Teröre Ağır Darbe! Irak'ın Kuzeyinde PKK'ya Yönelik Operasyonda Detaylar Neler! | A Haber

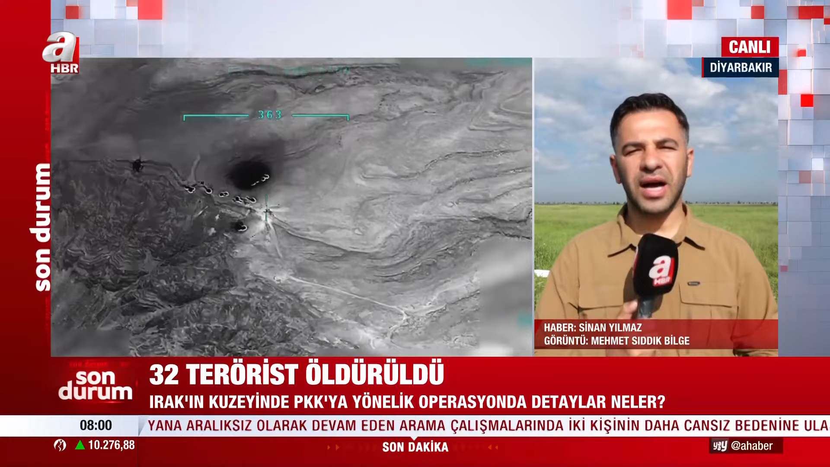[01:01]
Hava destekli bir kara operasyonu gerçekleştirildi. İnsansız hava araçları tarafından bu teröristler tespit edildikten sonra bölgeye F-16 savuşçakları yönlendirildi.
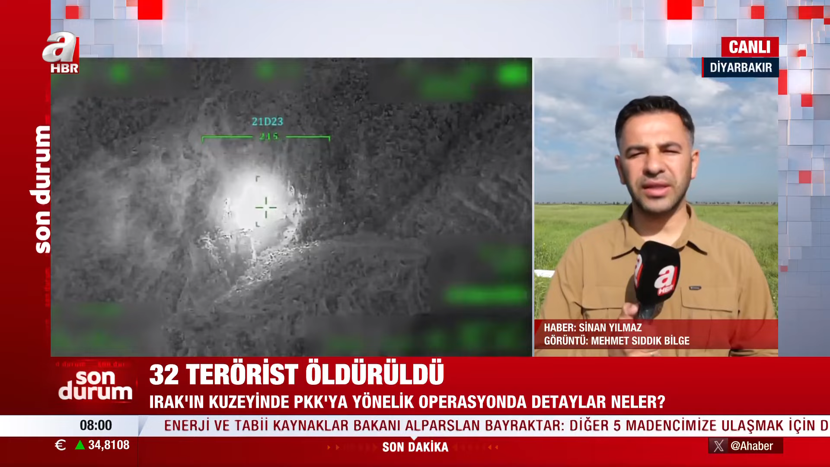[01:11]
Ve yapılan hava harekatı sonucu 32 örgüt mensubu etkisiz hale getirildi. Bölgede İHA'lar ve SİHA'ların operasyonları havadaki uçuşlar hala devam ediyor.
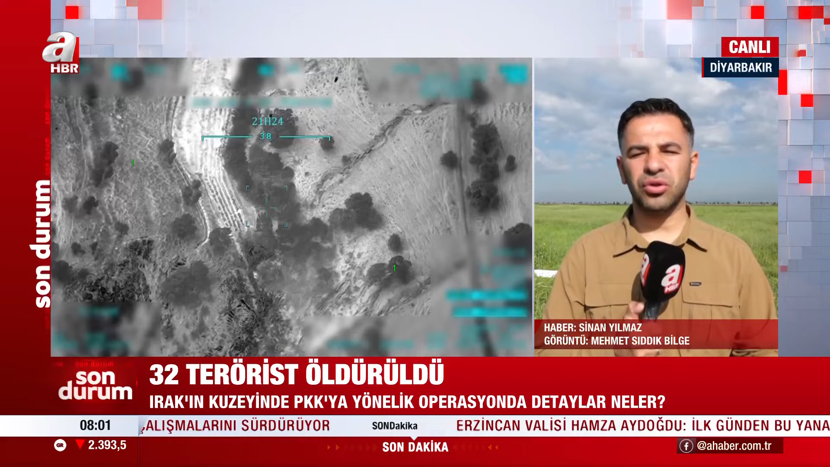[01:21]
Çünkü bölgede çok sayıda teröristin olduğunu biliyoruz. Çok sayıda örgüt mensuplarının mağaraları bulunuyor. İşte Türk Silahlı Kuvvetleri orada barınan örgüt mensuplarını etkisiz hale getirilmek ve bölgede varlığını sorumlu edilmek adına operasyonlarını daha da yoğunlaştırdı. Özellikle de Cumhurbaşkanı Tayyip Erdoğan'ın Irak ziyaretinin hemen ardından bu operasyonların daha da yoğunlaştığını söyleyebiliriz.